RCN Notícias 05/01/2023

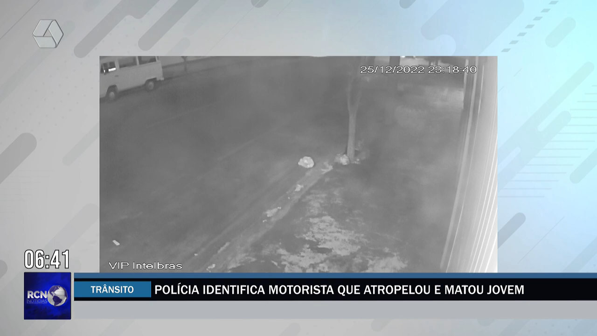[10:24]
Nossa equipe de reportagem conseguiu as imagens do circuito de câmeras que mostram o momento exato onde Luiz Fernando Garcia Rodrigues colide sua motocicleta contra um carro. Por este outro ângulo, é possível ver que o carro não para e segue sem prestar socorro. Apesar das imagens registradas, não é possível identificar a placa do carro. O acidente aconteceu na noite do dia 25 de dezembro, por volta das 22 horas e 30 minutos.